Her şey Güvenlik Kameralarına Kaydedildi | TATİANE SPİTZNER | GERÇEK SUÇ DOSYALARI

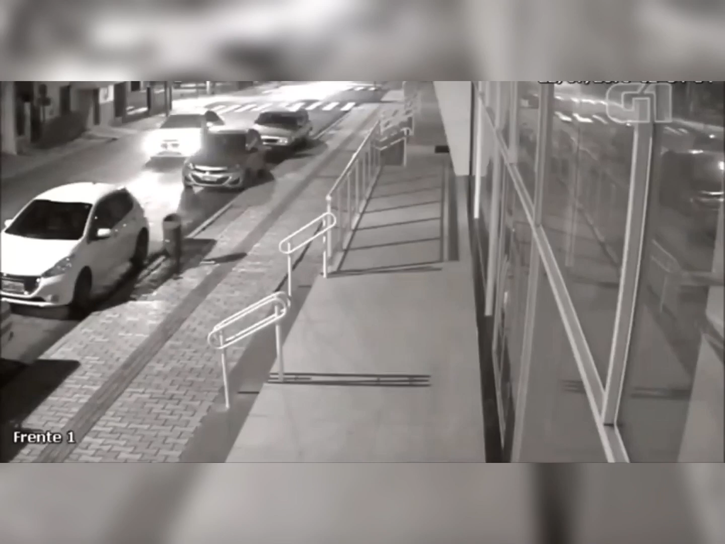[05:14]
Partiden eve dönerken yolculuk boyunca tartışmaları devam etti. Louise'e göre yolda Tatyana bir atak yapmış ve telefonunu almaya çalışmıştı. Bu yüzden neredeyse kaza yapıyorlardı. Bu gerginliği biraz daha tırmandırmıştı.
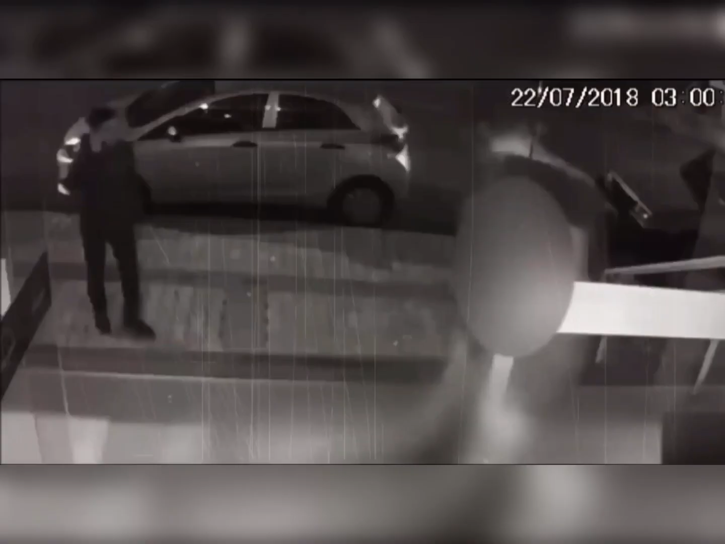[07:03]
Sonradan gelen pişmanlık ve şoklu yüzünü elleriyle kapatıyor. Eşinin cesedini eve bırakıp bir bez parçası ile geri geliyor.